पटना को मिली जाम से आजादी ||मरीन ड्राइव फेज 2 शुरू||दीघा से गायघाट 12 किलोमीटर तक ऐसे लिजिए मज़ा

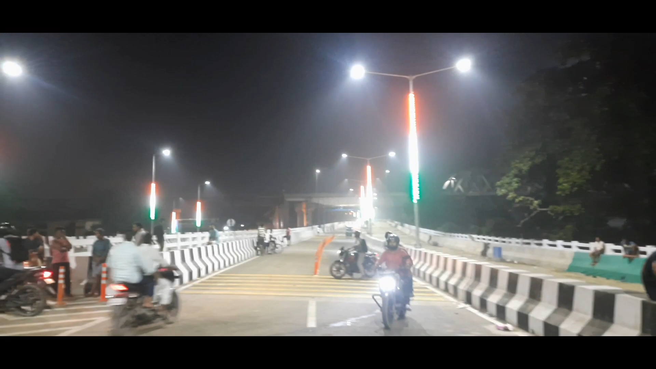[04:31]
है ना अस्तना स्मार्ट सिटी पटना बहुत सांदार तो
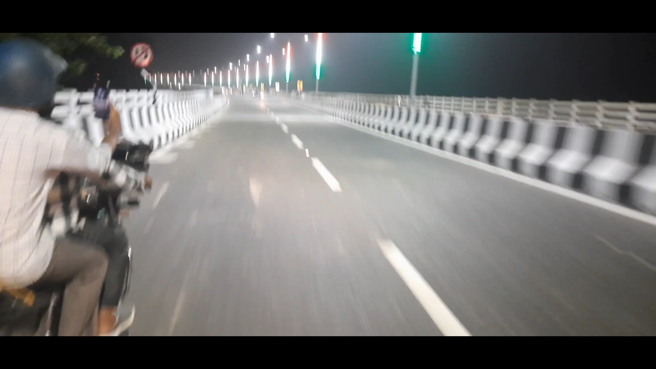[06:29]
बहुत अच्छा किफ्ट दिया गया है जान से हो गया चुटकारा और